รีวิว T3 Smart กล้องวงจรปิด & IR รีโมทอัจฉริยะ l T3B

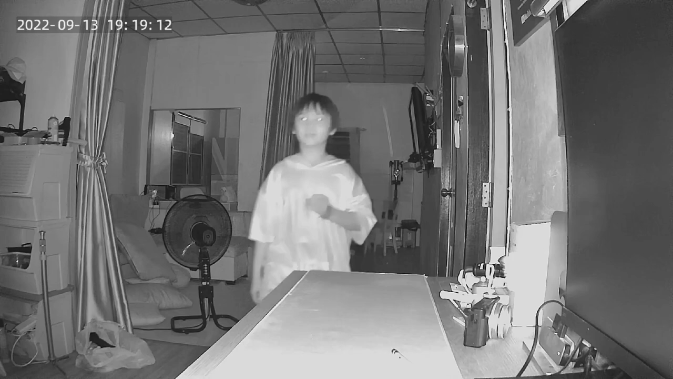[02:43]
ับระยะการมองเห็นอยู่ที่ 8-10 เมตรสามารถออกคำสั่งควบคุมด้วยเสียงได้ด้วย Siri นะครับหรือถ้าเกิดใครใช้ Android ก็สามารถใช้ Google Assistant